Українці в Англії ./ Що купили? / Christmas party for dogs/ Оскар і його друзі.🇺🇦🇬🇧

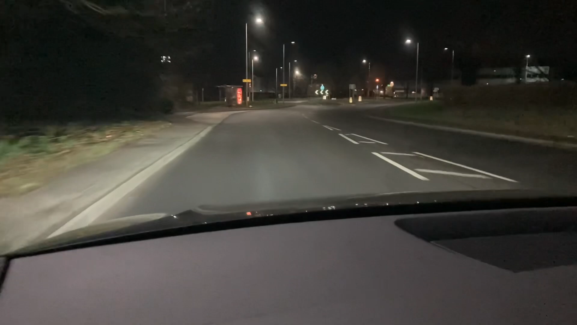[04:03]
у нас ранній ранок 6.20 десь так їдемо на роботу і як хорошо їхати вранці геть нема машин